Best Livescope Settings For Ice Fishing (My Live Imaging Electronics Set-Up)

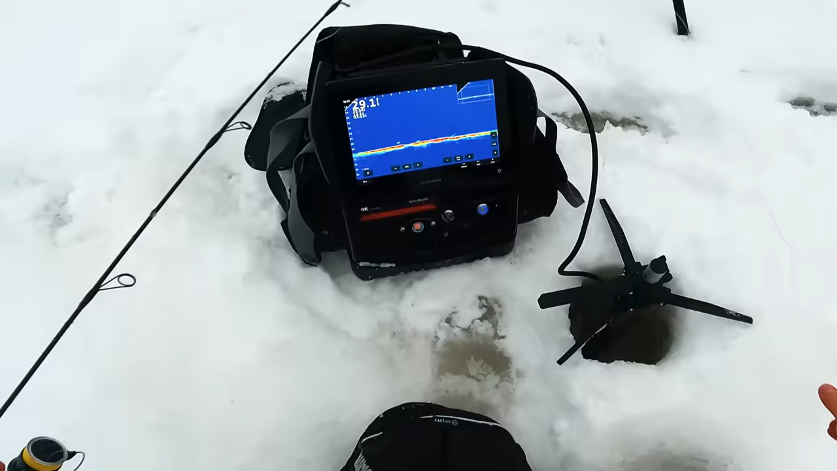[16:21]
So right now we're dropping down. So another thing that you'll get more tuned in with as you're using LiveScope is figuring out how big these fish are on the graph, right? So I've got these grids set up. I like turning the grids on and I can tell that, you know, if a fish spans two grids, then it's two fish wide. Right now you can see my jig. I'm going to zoom in right on it there.
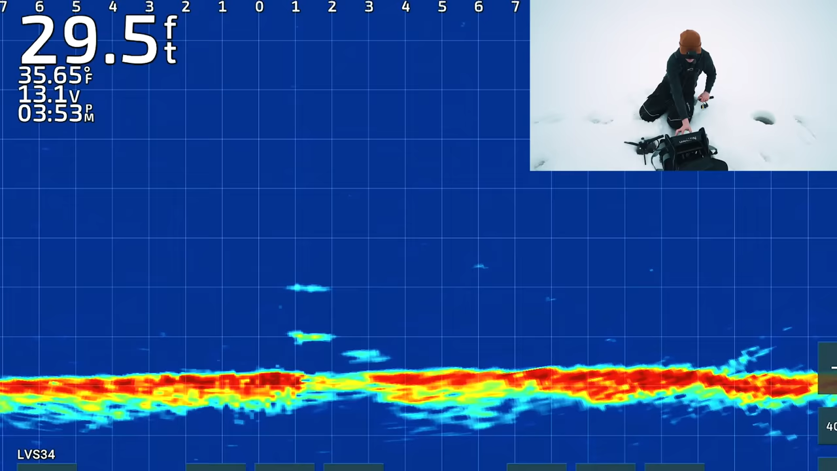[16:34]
On screen: depth 29.5 ft, water 35.65°F
See, there's two fish swimming up for me right now. That one is racing. Look at this. He's staring at the jig. I'm just going to keep lifting, lifting, lifting.
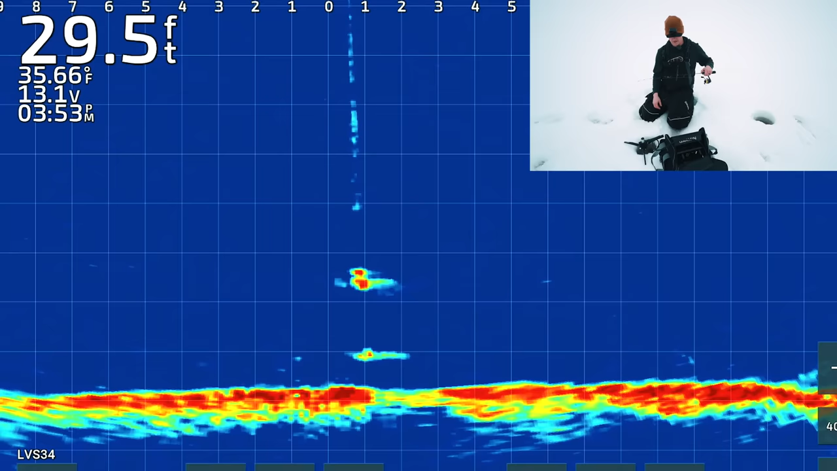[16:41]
On screen: depth 29.5 ft, water 35.66°F
Oh, he's right on it. Oh, got him.
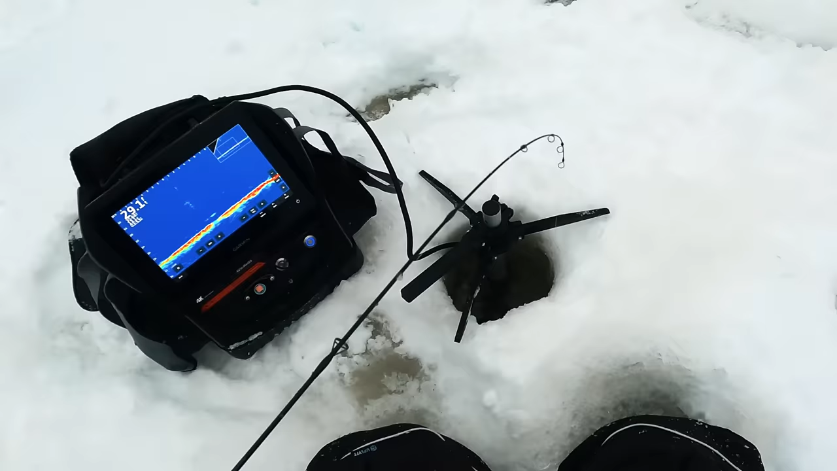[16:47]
And it's cool because that's something that, you know, it's tough. It's tough on a 2D or a flasher to tell the size of the fish. But now you can actually tell what size of fish you're dealing with because you can look at those grids. So I do like keeping the grid on. It does keep it a little bit messier.
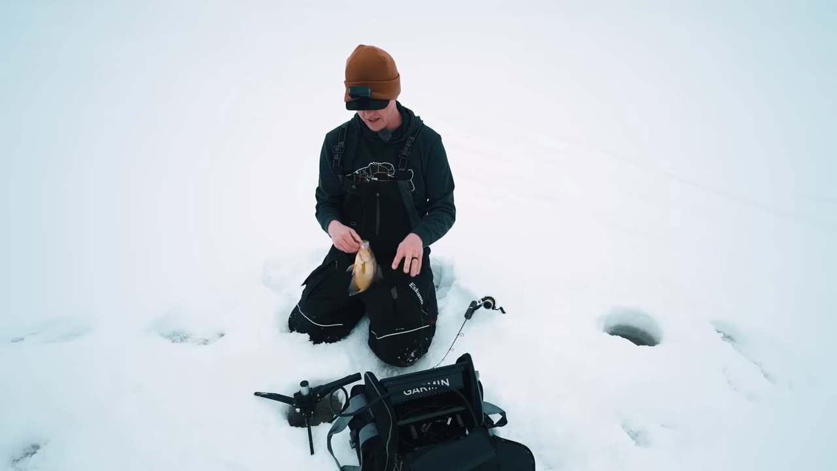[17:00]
But yeah, I mean, that fish spanned one grid and that was a foot long crappie. There's another one down there. You can fish beside me if you want, Danny. We got Danny hiding in the background.
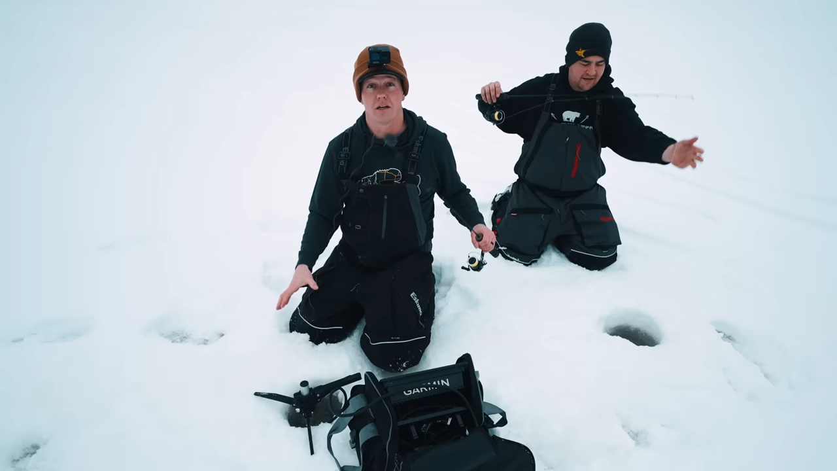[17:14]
So I had a Danny. Danny from the Spicy Fish Challenge. He's still recovering.
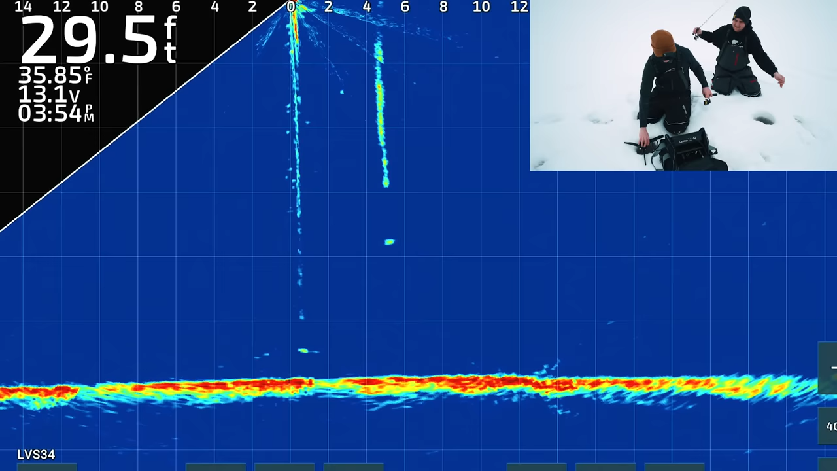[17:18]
On screen: depth 29.5 ft, water 35.85°F
So right now you can see Danny's jig dropping down. And like I said, something I'm always messing with is just adjusting the pole, adjusting the transducer, and just trying to get that best reading possible.
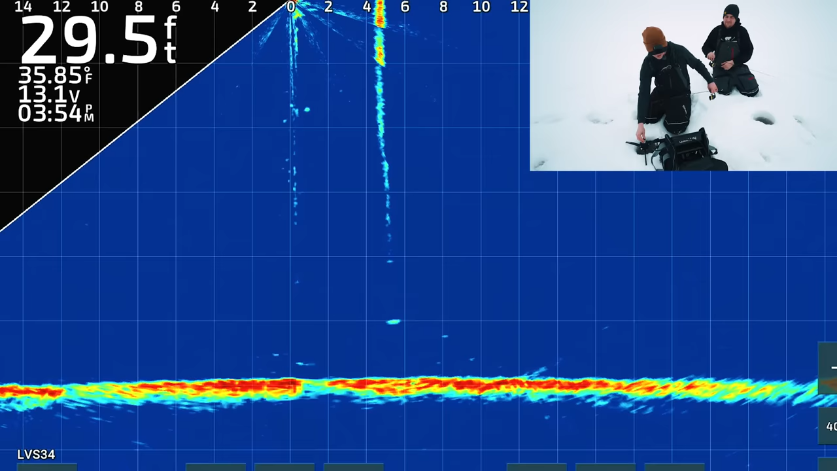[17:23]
On screen: depth 29.5 ft, water 35.85°F
One of the biggest differences I noticed from going to the 34, from being on the 32 before, is just the definition in deeper water. We're 30 feet of water with like tiny crappie jigs. In the past, it could be a little tougher to find, but now with this new transducer, it's just, it's got that clarity and that target separation a little bit deeper.
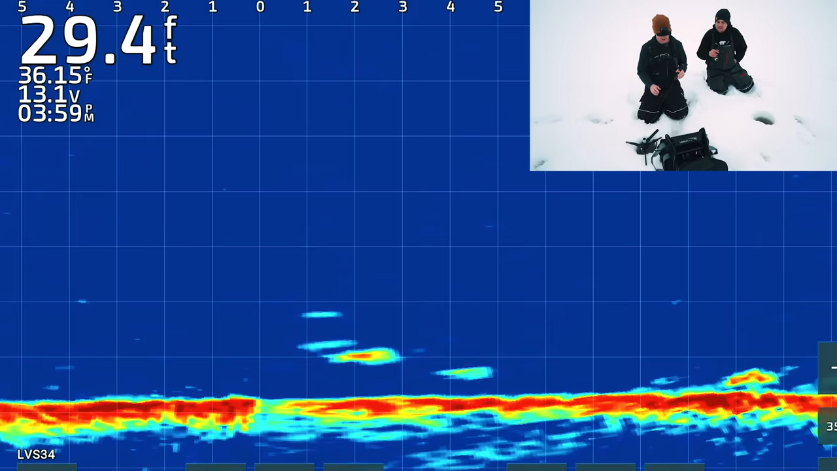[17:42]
On screen: depth 29.4 ft, water 36.15°F
All right, we got some fish fired up. Oh yeah. Ooh, Danny's on. It looks really small from this.
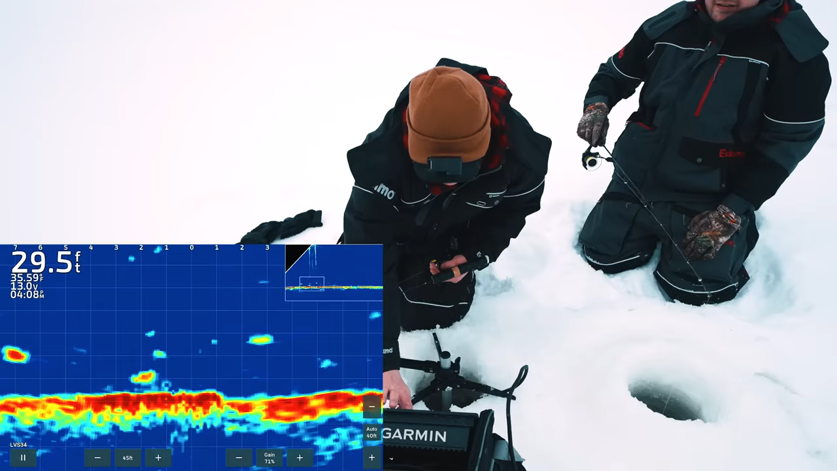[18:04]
On screen: depth 29.5 ft
The definition, that's 30 feet deep. He's touching Danny's jig.